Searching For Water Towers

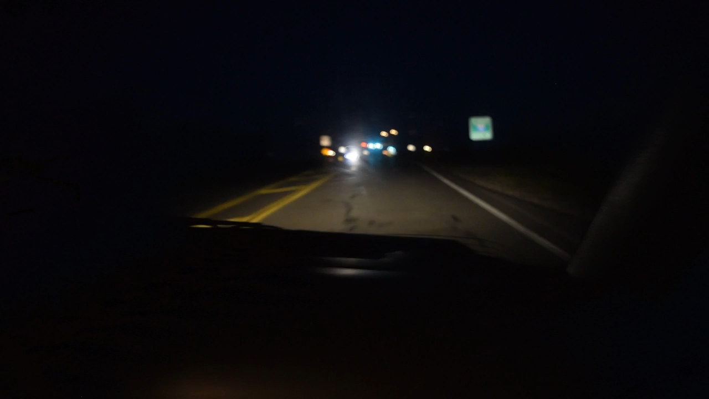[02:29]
All right. We're back. We made a U-turn, and here it is.